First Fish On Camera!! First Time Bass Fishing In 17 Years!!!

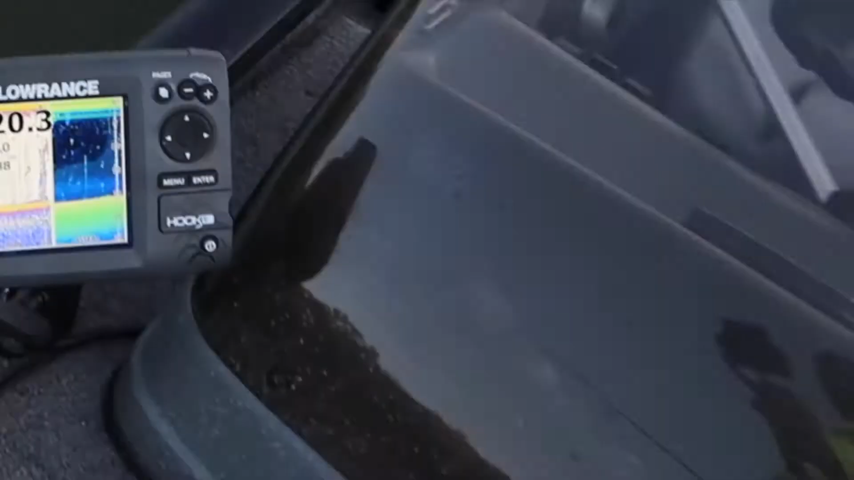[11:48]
I got it on depth and downscan sonar.
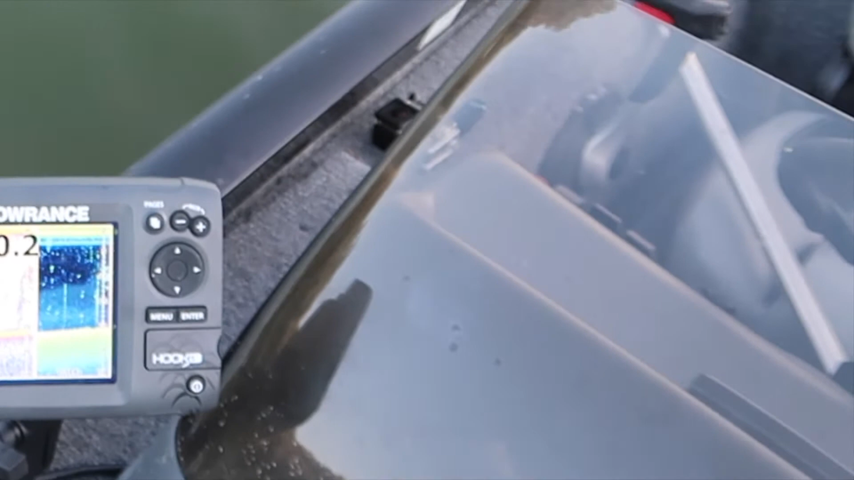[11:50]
Trying to find some subtle changes, looking for some drop-offs, maybe some structure real deep. Right now I'm just opting into doing some crappie fishing. So right now we're in about 20 foot of water, and we've been in.